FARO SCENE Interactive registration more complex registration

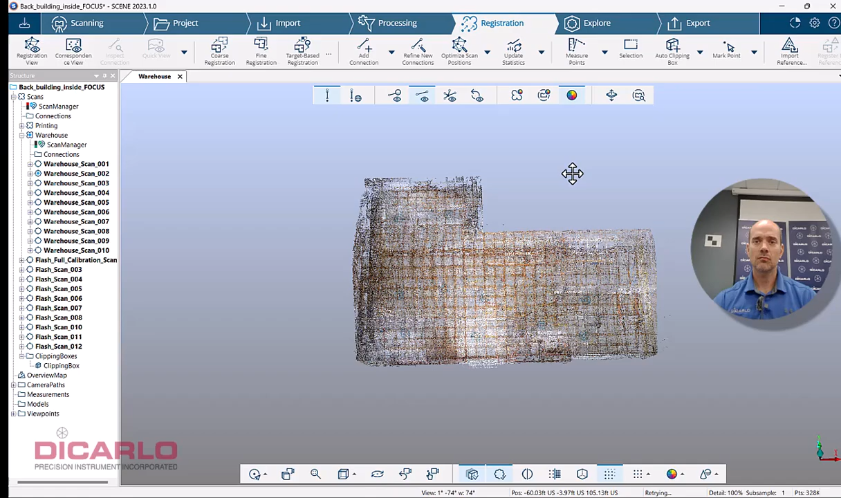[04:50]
Let's run a clipping box around this thing. And again, I could do the manual connections like I did before between the actual scans, or let's give it a try and actually have the program find the connections for me. So let's hit find registration. It's going to be in editing settings that are set here.
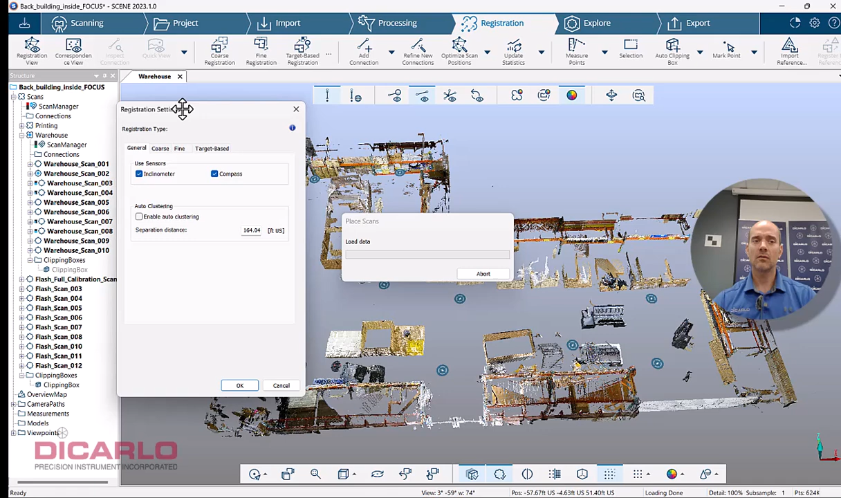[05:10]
So your subsampling and your search distance and your actual sensors that are on. But right now, let's just wait for the software to find the connections between the scans.
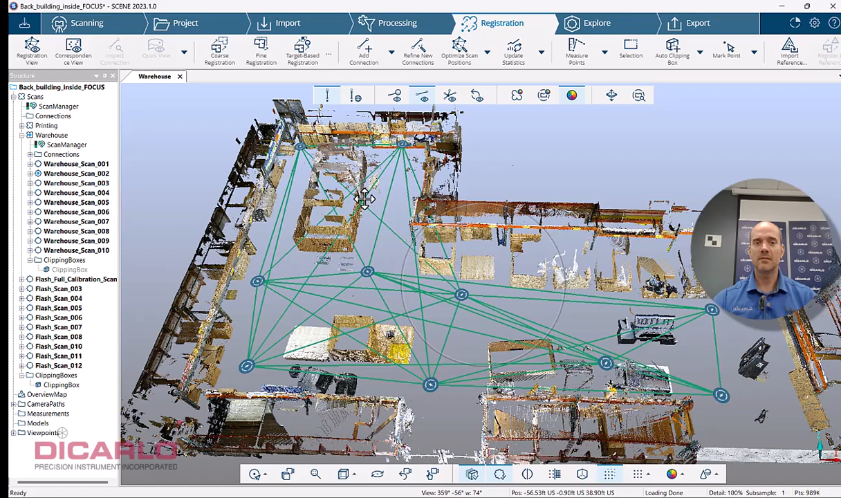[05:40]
If you find connections that are like really far away from each other, like this one, for example, I can go ahead and actually delete this guy. And start nitpicking certain ones that might be really far away from each other. This one's OK. This one's really far. And again, I mean, it's kind of up to you how much time you want to spend on this thing. And that's why sometimes just doing the connections manually is faster. But let's just leave it be.
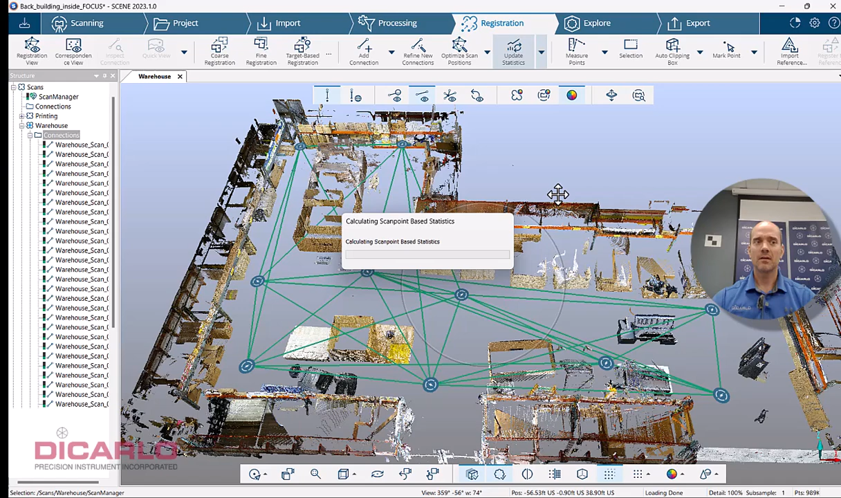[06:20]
After you change a couple of these connections, you do need to update the statistics because you see your scan manager actually changed to red here. So let's do this. Now it's back to green again. It might have gotten a little bit better.
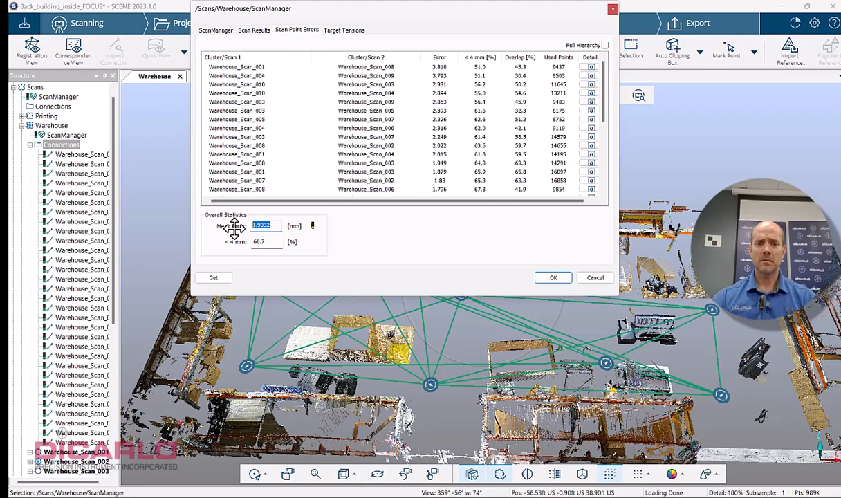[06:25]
It was two millimeters. Now it's, I think, 1.9. So this is pretty good.
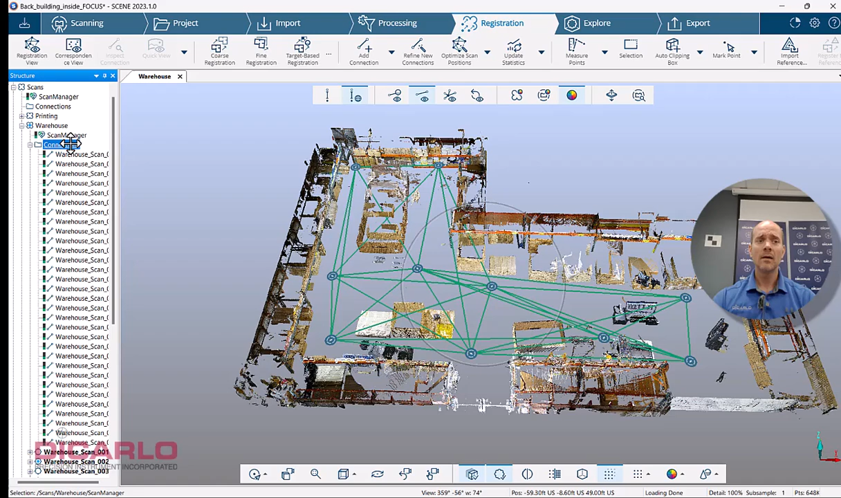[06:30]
So I am done with these two. So if we look at, again, the registration view here,
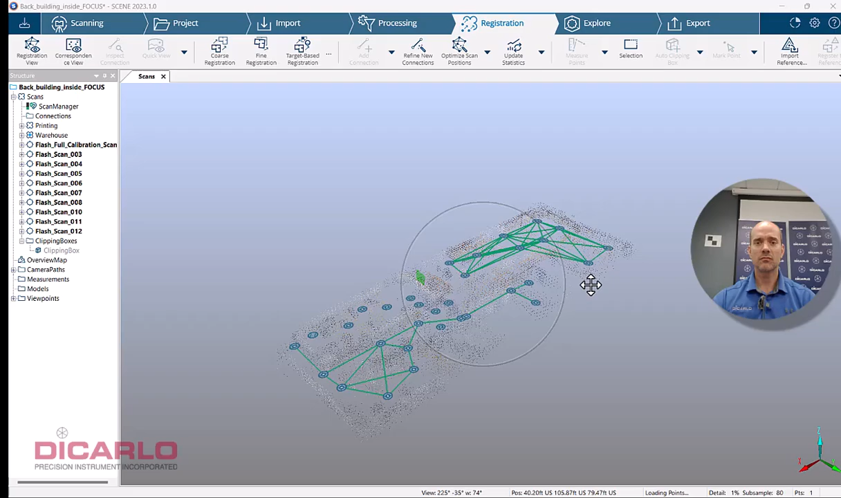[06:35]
we'll have the clusters there individually linked to each other. And now let's just do a fine registration between the scans that are here. I don't have a cluster for these scans.
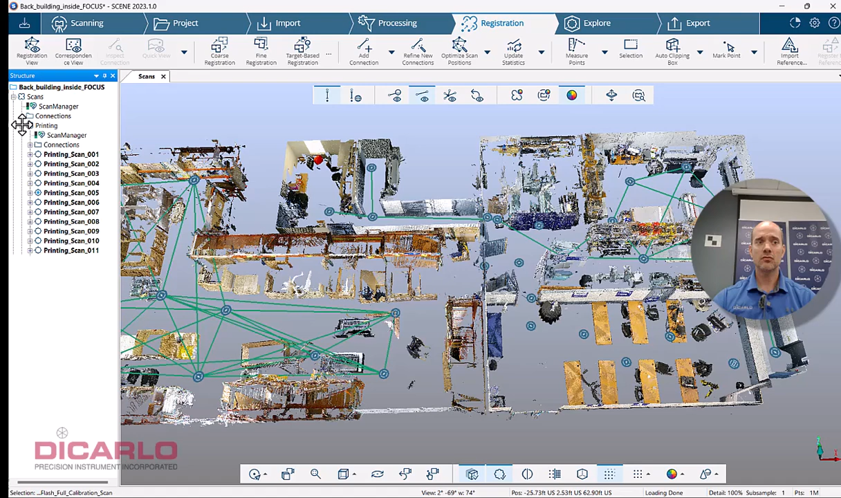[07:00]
I could have made a cluster, but let's just, again, you don't have to make a cluster. So let's just do this automatically. So now that these guys are registered and we have connections between them, this one has connections between them. We don't have any connections that connect these scans. So let's just go and do fine registration here.
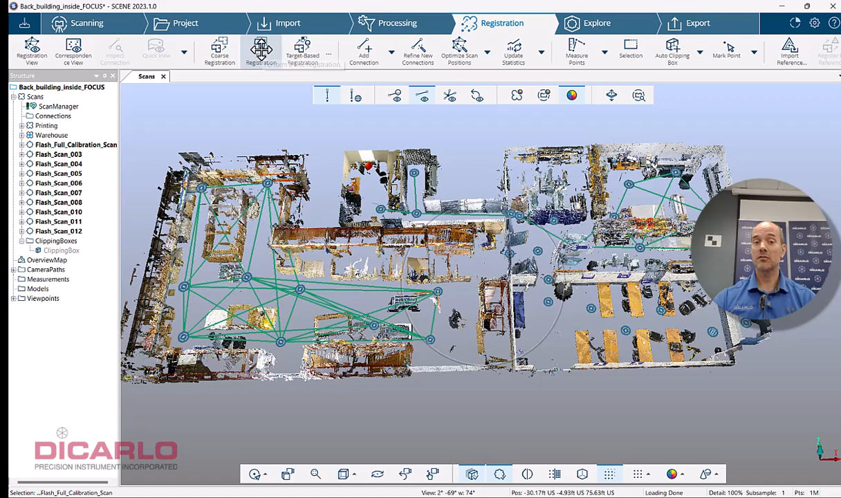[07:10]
So this will initiate a fine registration attempt between cluster number one,
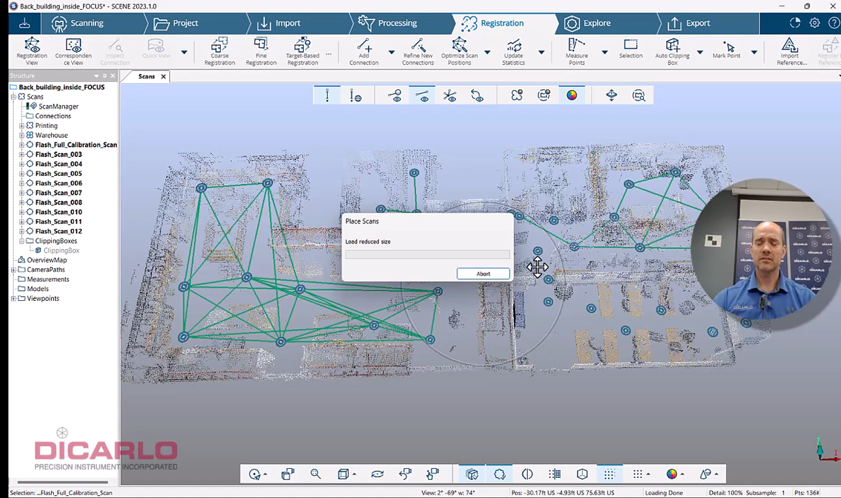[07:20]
cluster number two over here with the actual scans and the individual scans that are inside my scans master cluster, I guess.
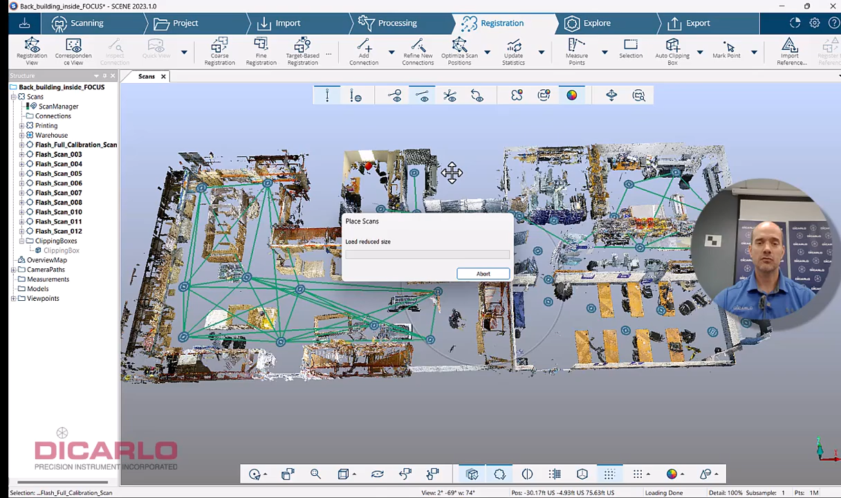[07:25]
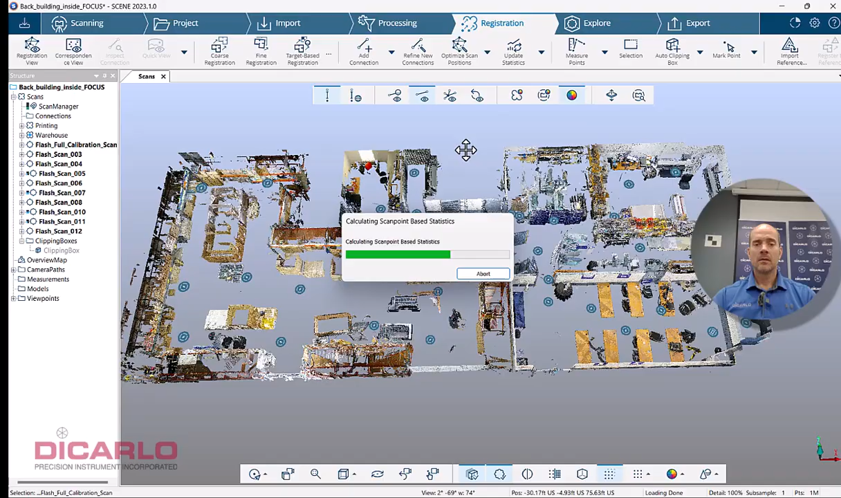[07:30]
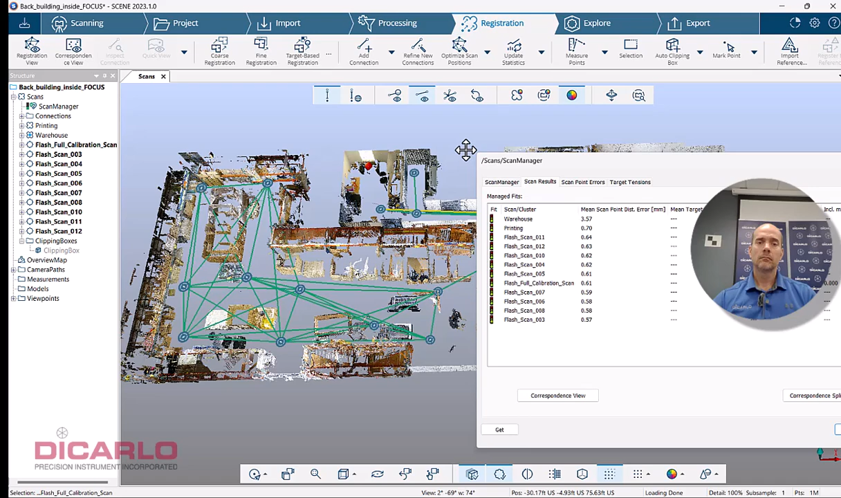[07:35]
All right, here we go. It ran through its little processing here. Everything seems to be pretty good. My, one of the scans over here, again, maybe possibly five millimeters,
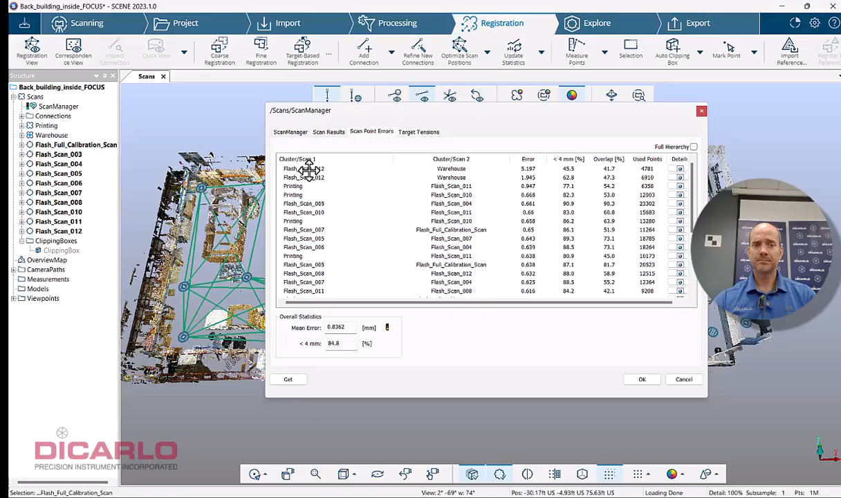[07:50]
but I can nitpick that in a little while.
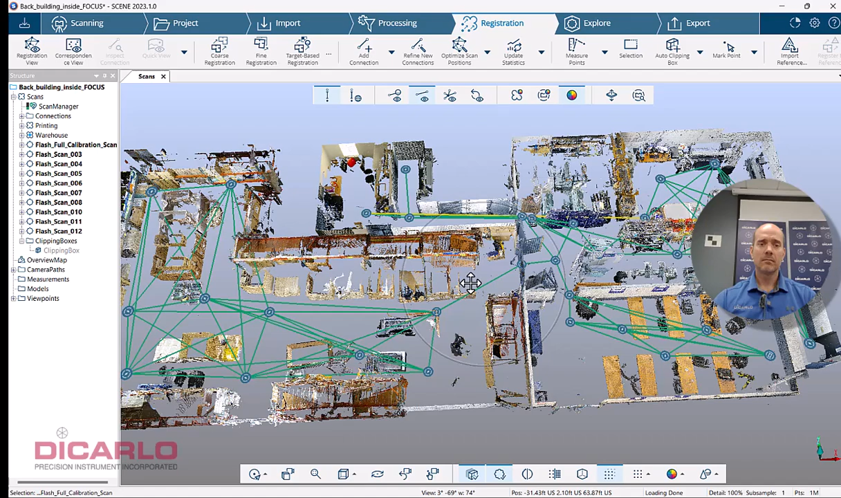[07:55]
You see that there's actual connections between the clusters and the cluster connections are, there's a blue cluster over here.
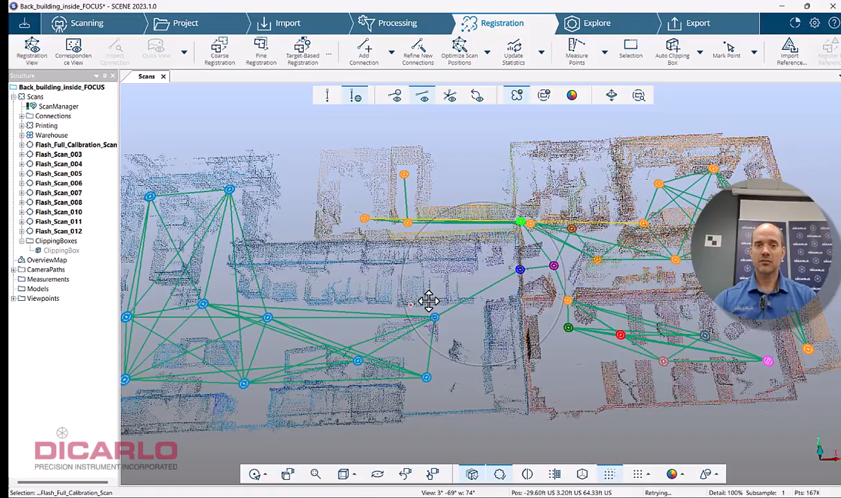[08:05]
The blue cluster has a connection to the individual scans by virtue of, well,
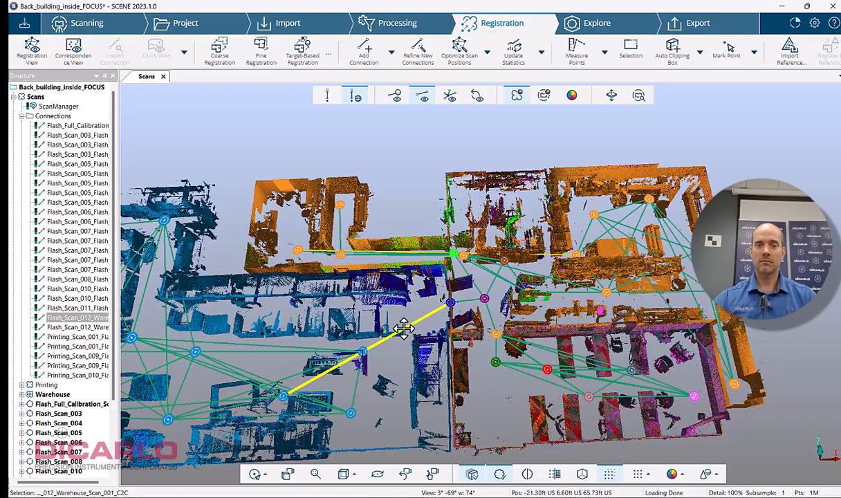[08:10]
this link over here, which oddly enough is too long.
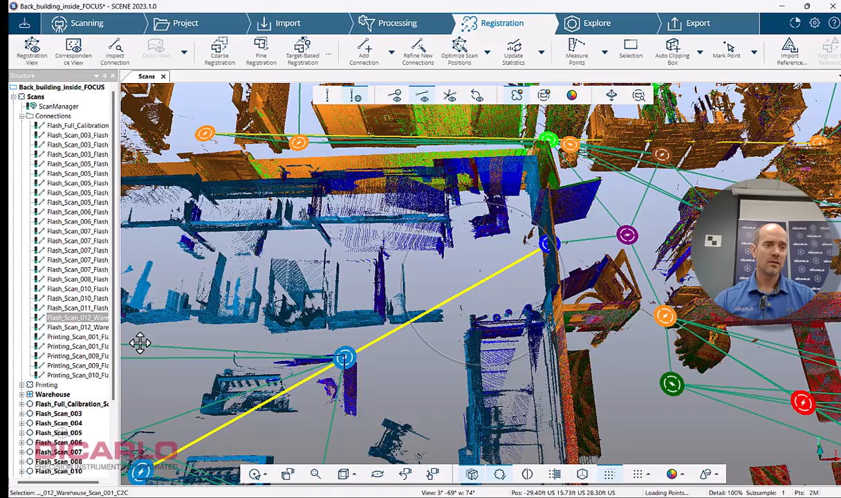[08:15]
I would imagine that it, there should be a shorter connection here, but that's the drawback of doing everything automatically.
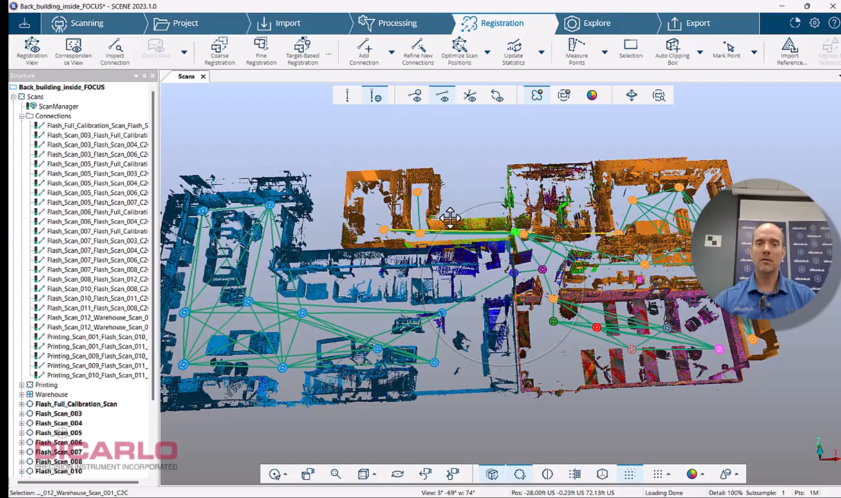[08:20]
Automatic stuff finds connections. For example, this connection, that's yellow here. Let's see if I can zoom in on it. Come on.
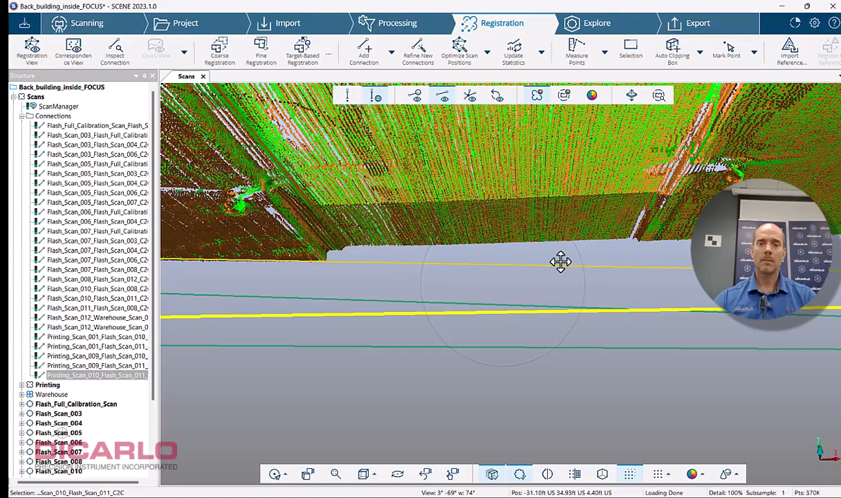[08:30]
There we go. This connection, if I right click it, it should be this guy. Nope. Nope.
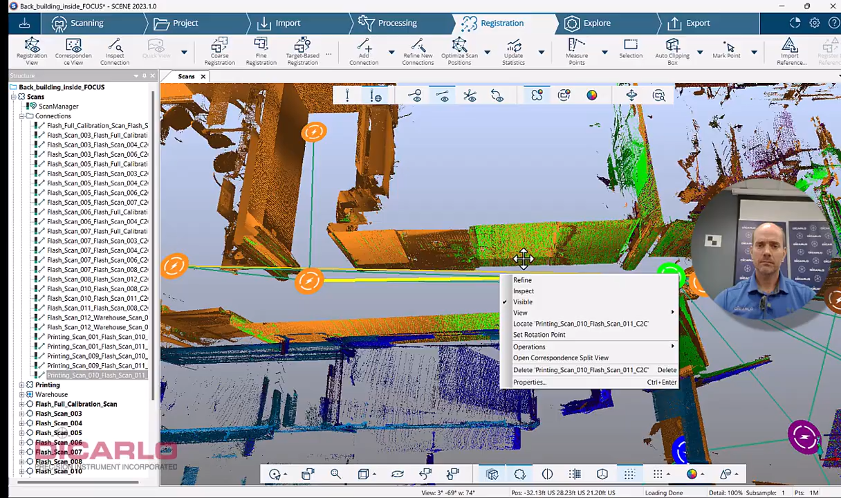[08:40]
Let's zoom in on it a little bit better here.
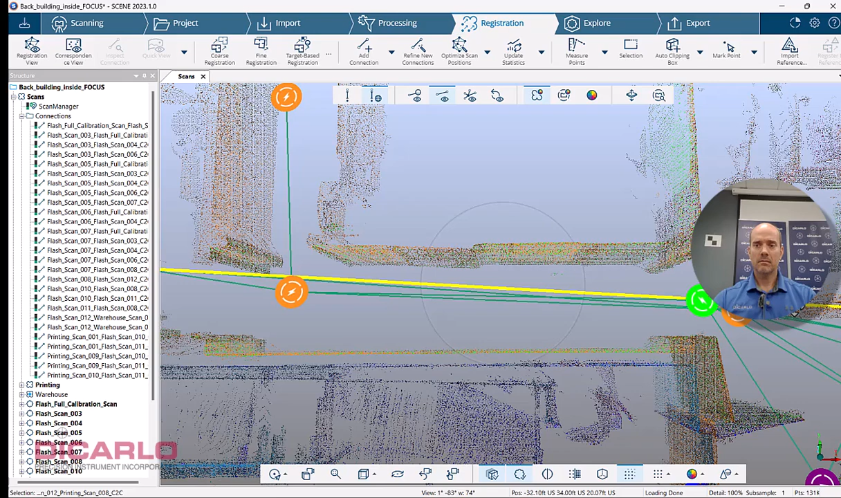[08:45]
If you look at the properties, it's yellow because of the fact that there's no overlap there.
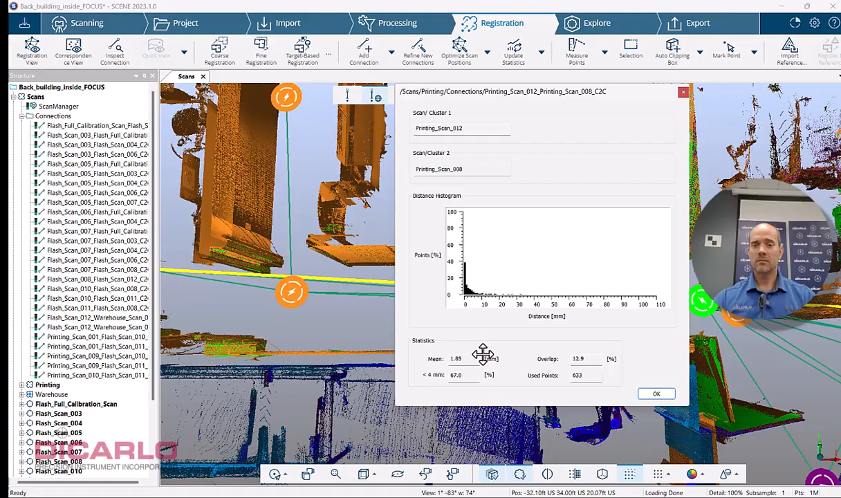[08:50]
So I would have never actually picked this connection and I can go ahead and actually delete this guy and,